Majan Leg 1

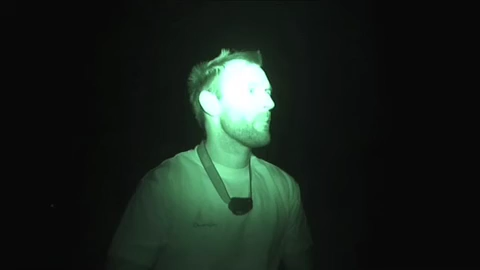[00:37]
I think we just rode over, it must have been some sort of fishnet, I hit the dagger board pretty hard,
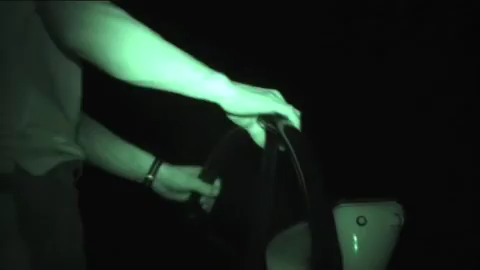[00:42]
I think it's hit the rudder pretty hard, we may have a small issue with the main rudder,
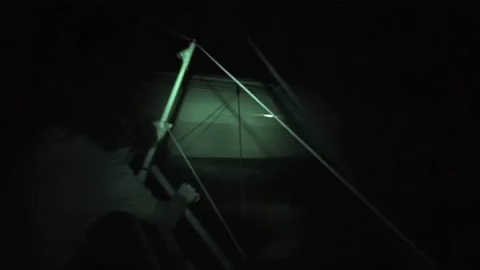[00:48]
we have to check that in the morning, but for now we've just got to weave our way through what seems to be a whole bunch more fishing boats,